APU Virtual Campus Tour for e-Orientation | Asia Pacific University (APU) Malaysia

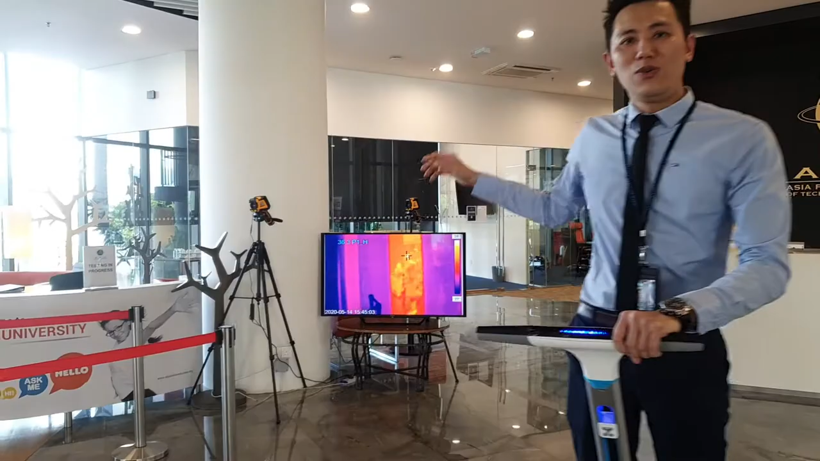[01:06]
So like anyone said, come in here, they need to be scanned. So to make sure that the temperature is not higher than normal.